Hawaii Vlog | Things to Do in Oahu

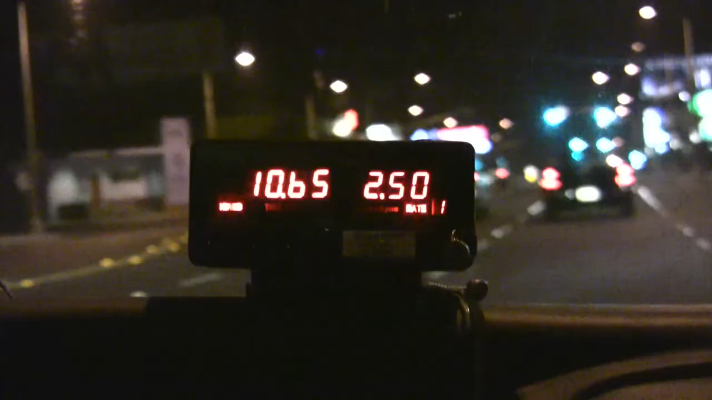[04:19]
The taxi costs $50 more than the Uber that we took going there.